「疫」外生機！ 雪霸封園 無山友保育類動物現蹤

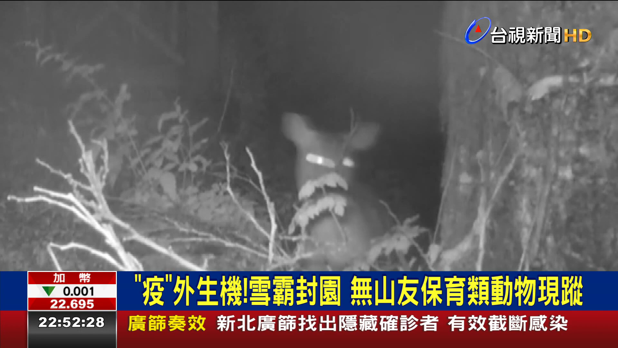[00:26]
出现了一个意外的访客一只山枪出现在大树下好奇地往大门观望转到白天 雪剑